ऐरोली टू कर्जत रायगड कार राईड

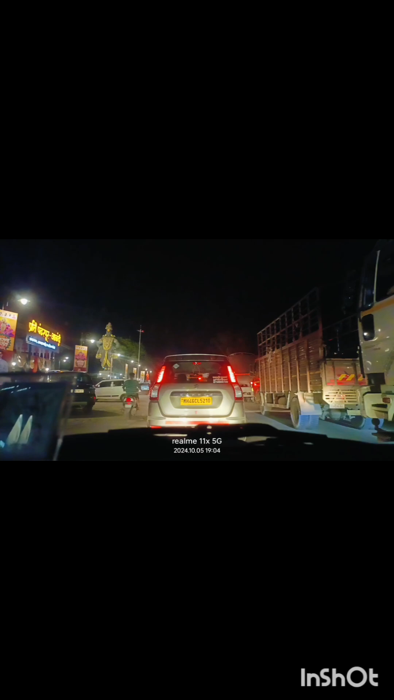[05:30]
ट्रापिक लागे ले मित्राव यामी प्रत्यक फेरला जौए यतो नाश्टा पिक माला लागे तो जसते हैं कि
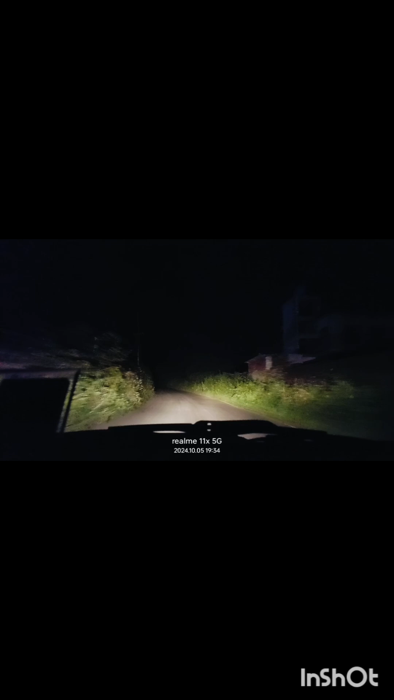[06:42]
अपन आप लिया कॉचर रस्त्रें लाग्यों लाए बागा वाग कसी सुंद रशें दीशतें वह का वित्रव संदर समोर का सब बोगदाश टाइब वाट बगा में दराओं समोर चान शी छाड़ी अपरात्री चे